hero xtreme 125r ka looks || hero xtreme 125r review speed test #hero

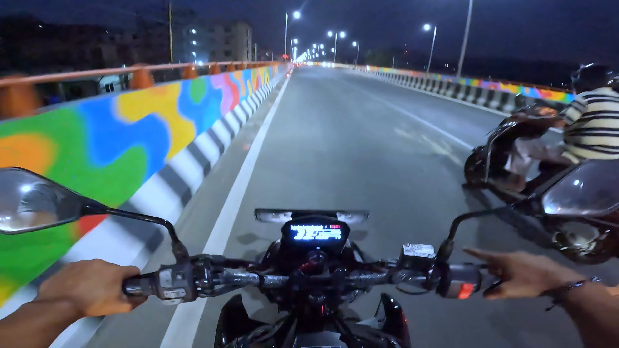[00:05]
33 सेकेंड गियर का चेक करते हैं अभी इस पे बजाज का। तो वो लोगों ने कुछ एक टीजर ड्रॉप किया है मई 3 तारीख को, कुछ वो लोग का एकदम बहुत ही बड़ा सा कुछ पावरफुल बाइक एक लॉन्च होने वाला है।
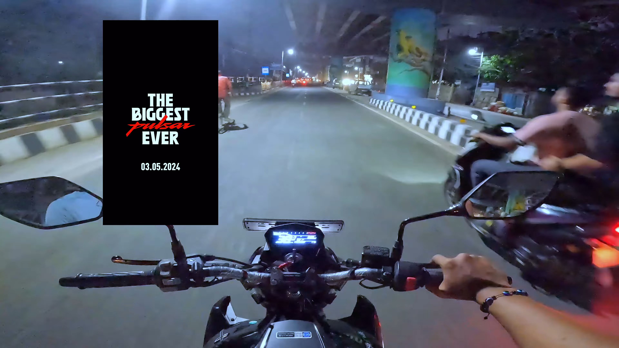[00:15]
80 चला गया, 82 हाईएस्ट थर्ड गियर पे, अच्छा खासा है पावर यार, अंडर एस्टिमेट कर रहा था मैं।
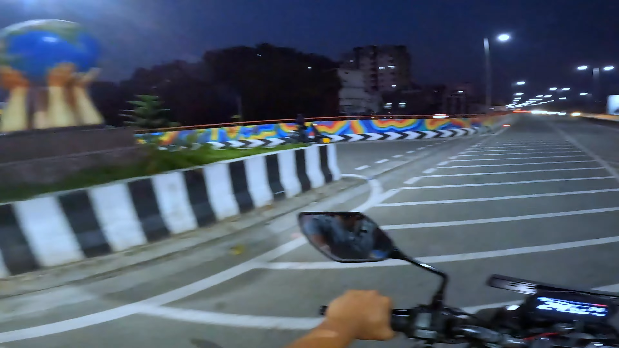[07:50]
इतना भी लाइट नहीं है जितना होना चाहिए, क्या ये ABS इंडिकेट कर रहा है?